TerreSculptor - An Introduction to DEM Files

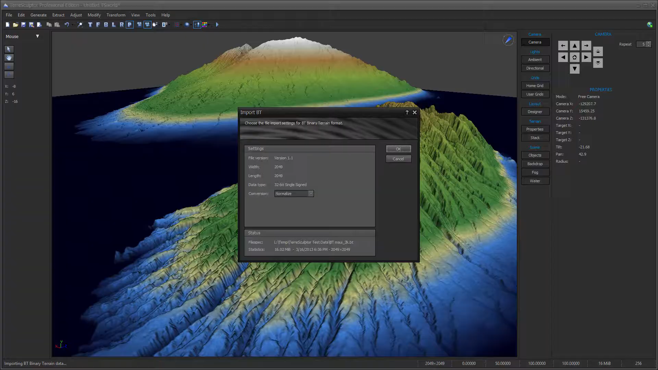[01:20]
TerraSculptor may also include additional file formats after this video was produced.